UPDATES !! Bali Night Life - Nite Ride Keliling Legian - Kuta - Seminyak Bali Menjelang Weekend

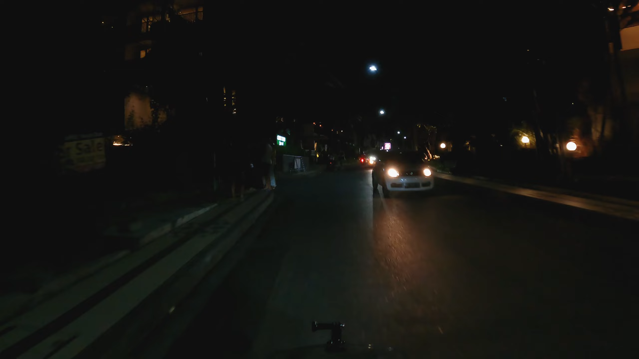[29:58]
Bisa dilihat, teman-teman semuanya, inilah dia, Jalan Dianapura Seminyak Bali.
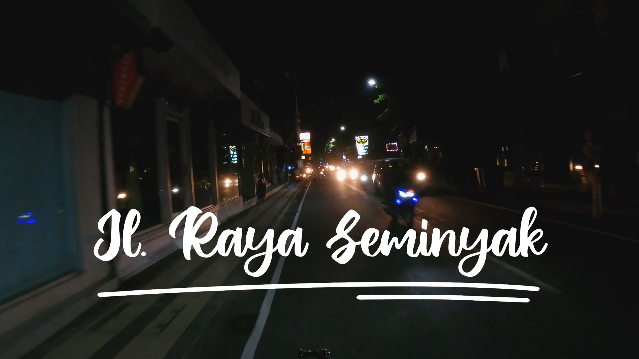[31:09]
Yes, teman-teman semuanya, kita sedang melintasi jalur-jalur lintas Jalan Raya Seminyak nih, teman-teman.
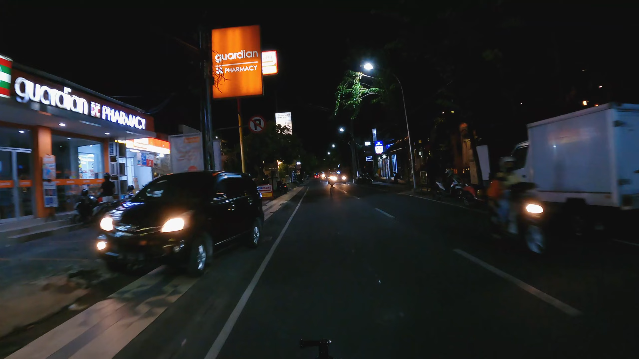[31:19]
Jalan Raya Seminyak Bali. Nah, oke, teman-teman semuanya.